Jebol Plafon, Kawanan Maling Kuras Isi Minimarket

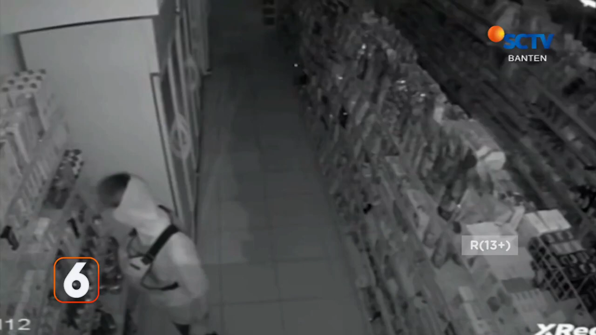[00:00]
Mini market di Kecamatan Carenang, Kabupaten Serang, dibobol kawanan pencuri yang dilakukan saat mini market tutup.
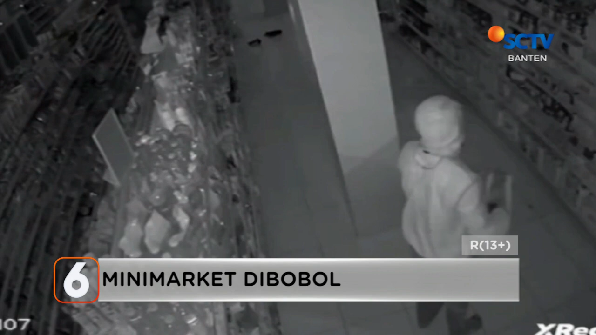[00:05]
Berdasarkan rekaman CCTV, pelaku berjublah dua orang dan masuk dengan menjebol atap.
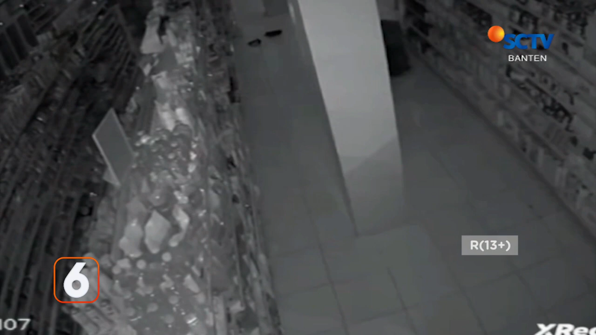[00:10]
Setelah berada di dalam, pelaku menguras barang-barang.